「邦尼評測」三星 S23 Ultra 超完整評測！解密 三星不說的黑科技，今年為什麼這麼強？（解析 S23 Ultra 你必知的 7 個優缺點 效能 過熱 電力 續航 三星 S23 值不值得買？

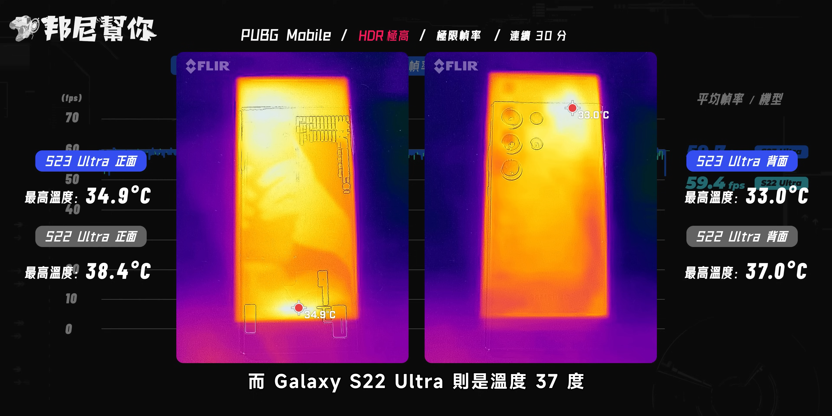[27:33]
4度背面S23 Ultra只有33度而22 Ultra就是温度37度重点还有功
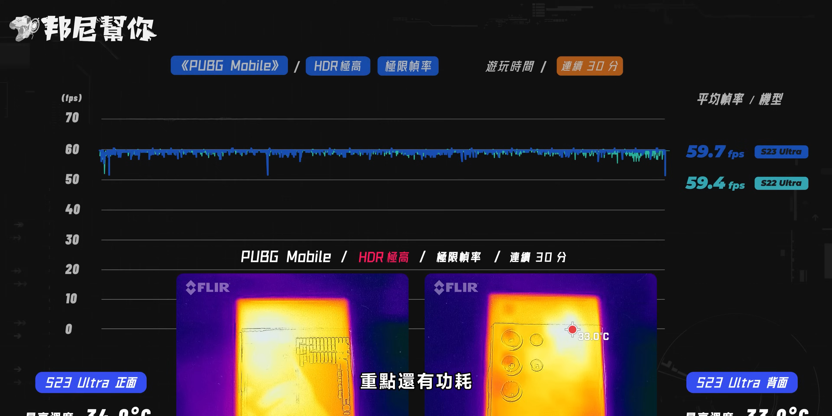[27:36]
耗在同样200尼特的设定下S23 Ultra的平均功耗是3.
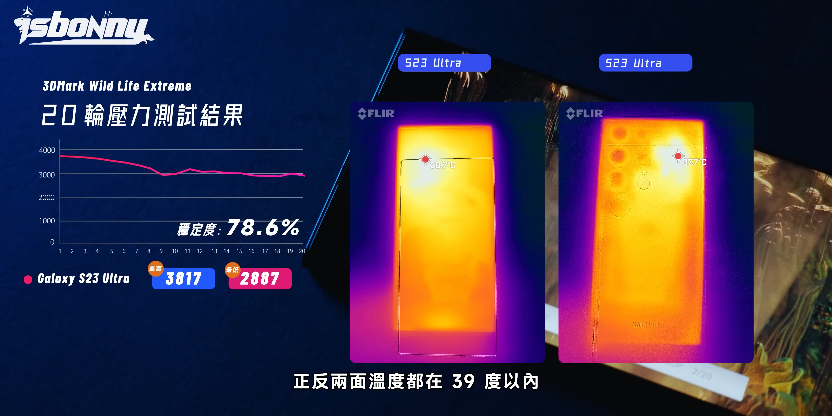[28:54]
6%正反两面温度都在39度以内这边我想稍微提一下这个3DMark的测试到底在看什么很多人觉得它稳定度越高